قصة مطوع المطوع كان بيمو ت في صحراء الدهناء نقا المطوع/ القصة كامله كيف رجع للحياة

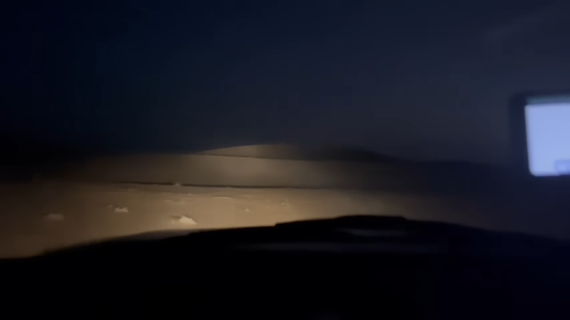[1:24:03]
سنشوف اذا في جرات في شيء. مرة ما في اي شيء. نحاول نسايس الناظر نشوف وين اللي يشق عشان نختصر المسافة. شوفوا ما في جرات نهائيا هنا. تشوفون ابدا ما في جرات. ها احيانا تطيح لك فنجال تطيح لك بشيء فلازم تعرف. شوفوا شلون تشوفون
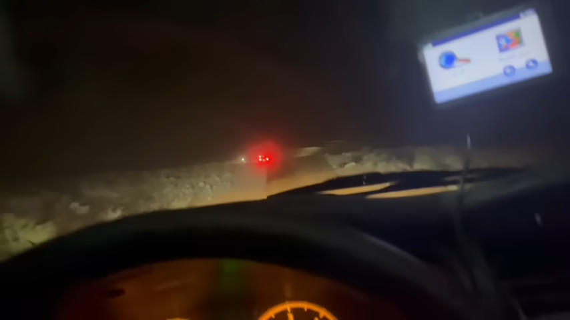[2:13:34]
انتم اخوان عدوا لين يطلع لي قدام خويكم، خلي مسافة طويلة شوي بينكم. طبعا شو اسمه لا الله فتك موتر ويمشي وكل شيء، لكن اللي وقفت فيه